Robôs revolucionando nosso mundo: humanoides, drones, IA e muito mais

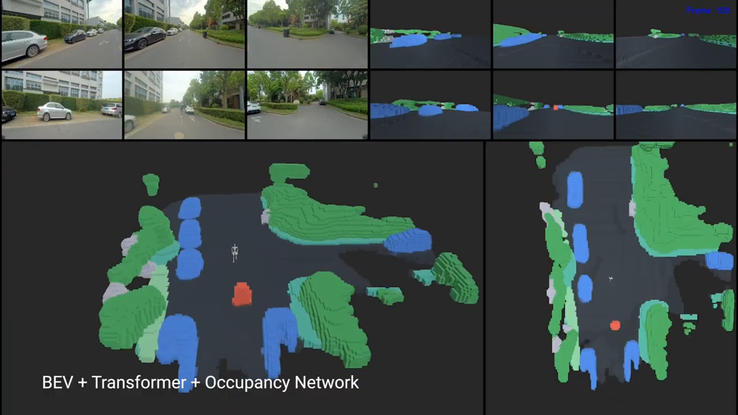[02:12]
O GR1 é equipado com seis câmeras RGB, estrategicamente posicionadas, proporcionando uma visão de 360 graus.
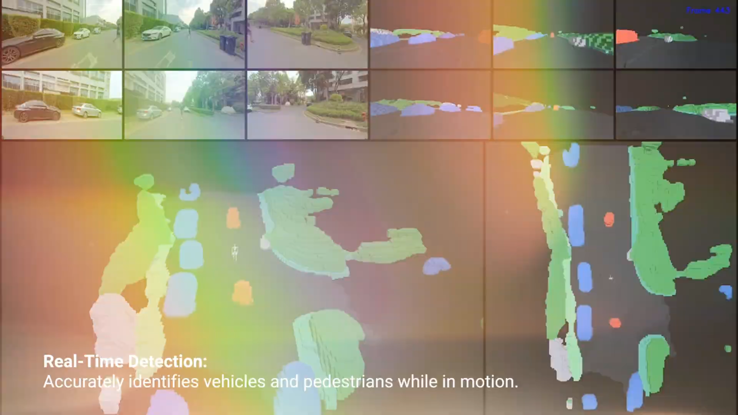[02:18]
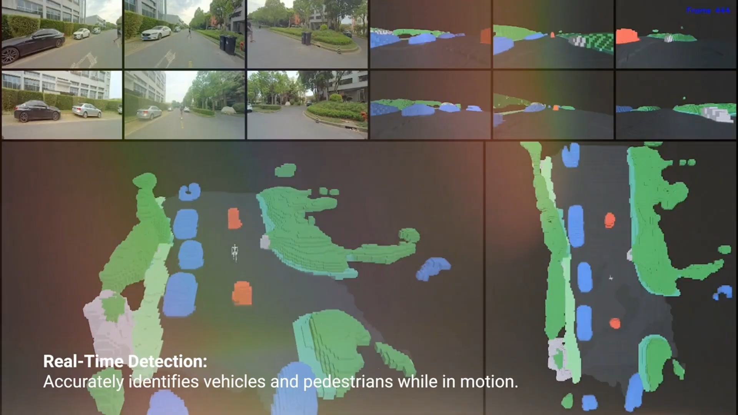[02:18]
Através de uma rede neural avançada, essas imagens são processadas para gerar uma visão aérea,